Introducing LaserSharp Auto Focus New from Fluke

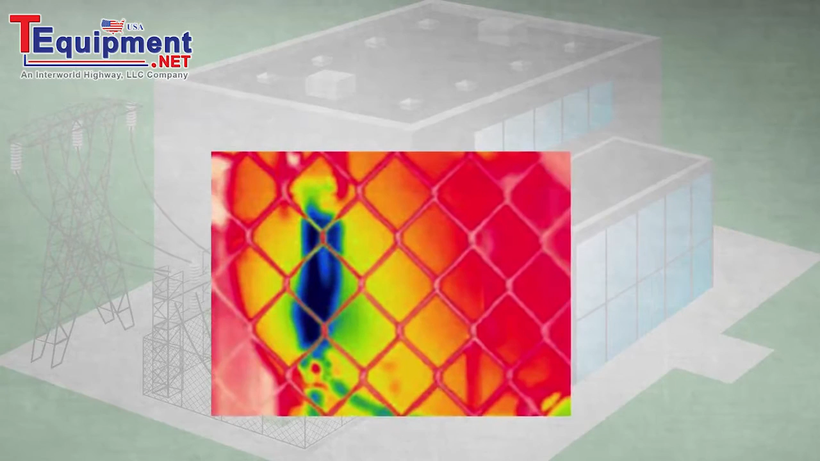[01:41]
camera chooses to focus on multiple images are often needed in order to get one that will focus on the valve if it will at all announcing
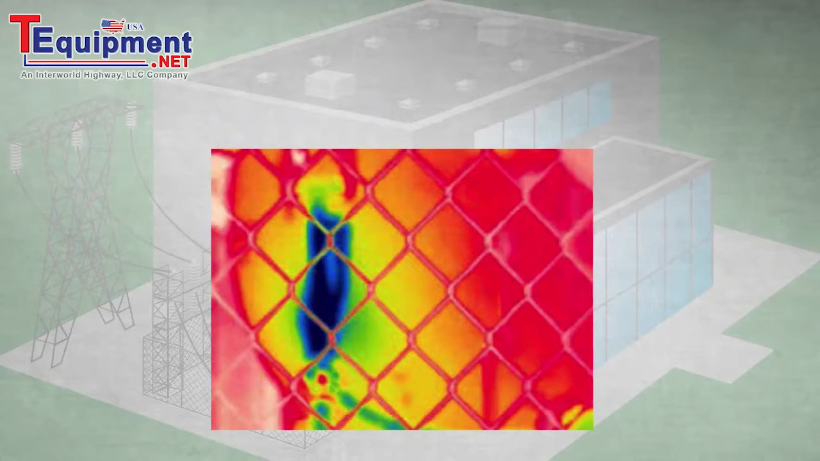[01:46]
a more intelligent autofocus system laser sharp
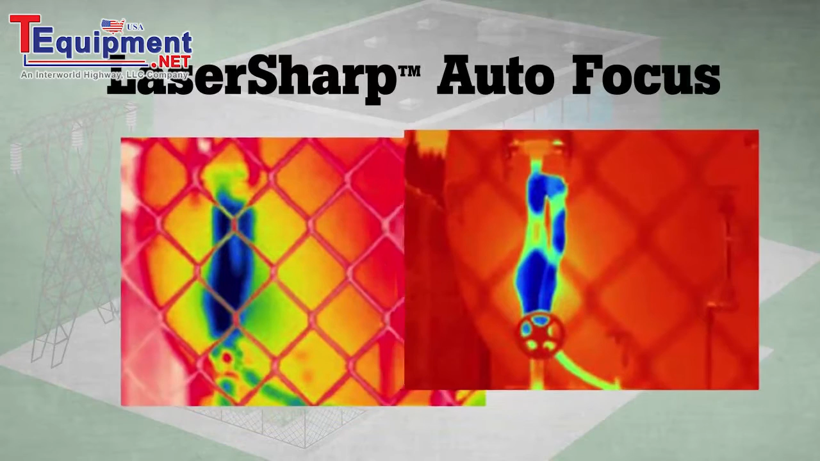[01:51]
autofocus available only from fluke laser sharp autofocus tells you exactly where you are focusing it